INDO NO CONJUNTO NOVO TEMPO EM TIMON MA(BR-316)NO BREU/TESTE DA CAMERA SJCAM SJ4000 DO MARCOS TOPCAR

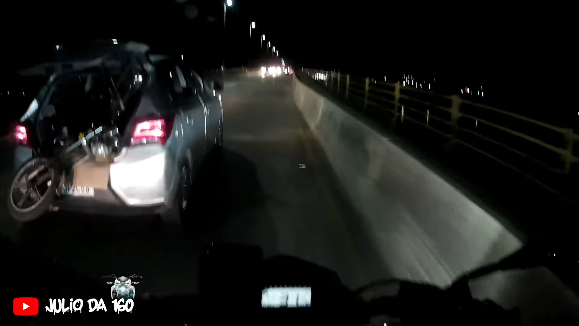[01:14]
Ficou bem na saída de Timão, ó. Ó a visão do rio.
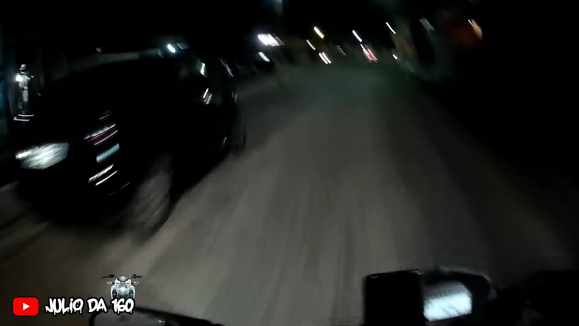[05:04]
Entrar aqui na BR, né, família? BR-316, pra quem vai pra... Caxias, vai pra São Luís. Vai pra Belém do Pará, né? Pegar aqui essa estrada. A César de Timor... A César de Timor...
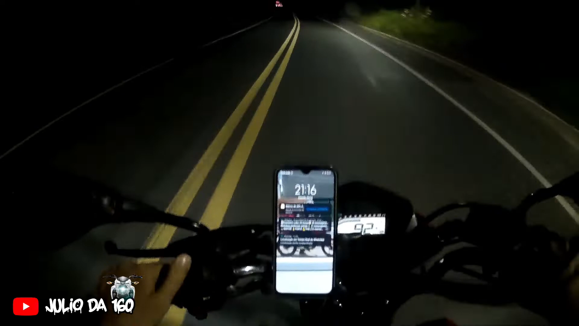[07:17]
Tem um seat, né? Legal farol alto.
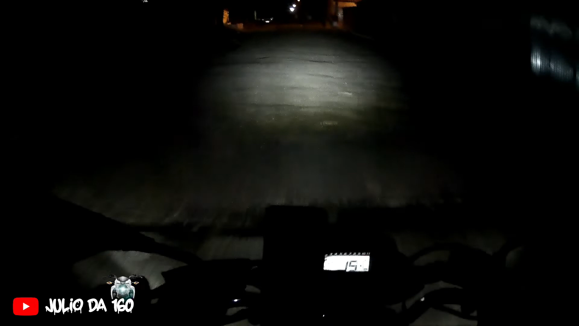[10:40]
Vamos lembrar onde é a casa do Marcos, essa daqui. Acho que é essa daqui mesmo. Essa daqui mesmo. Chegando aqui é a casa dele, né, família?